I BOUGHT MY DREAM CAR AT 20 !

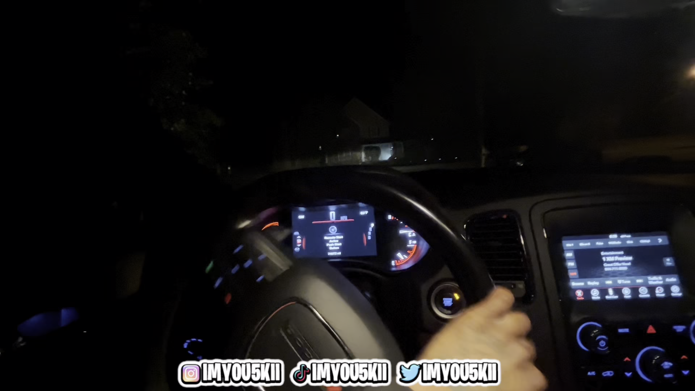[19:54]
As you can see, it is now nighttime. My ass is exhausted.